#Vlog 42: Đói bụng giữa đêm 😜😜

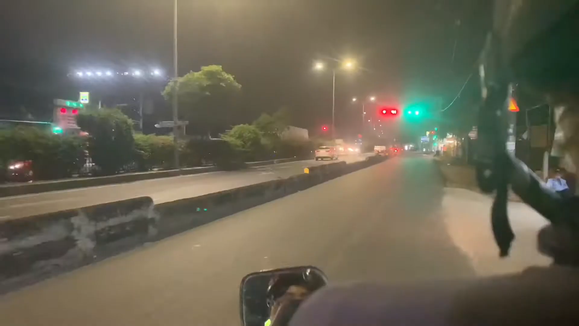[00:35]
Và buổi tối 8h tối thì mọi người đi ngoài đường cũng rất là đông